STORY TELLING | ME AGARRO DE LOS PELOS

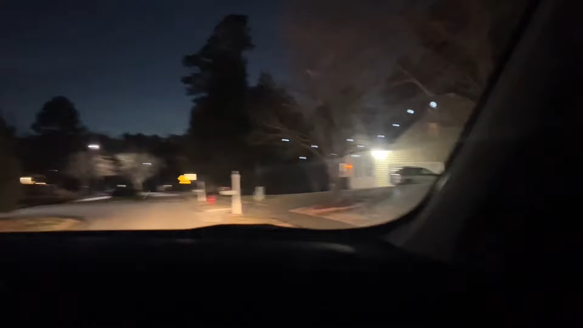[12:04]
Está. Está todo apagado, boludo. Ah, pero es un caserón, boludo. Qué miedo.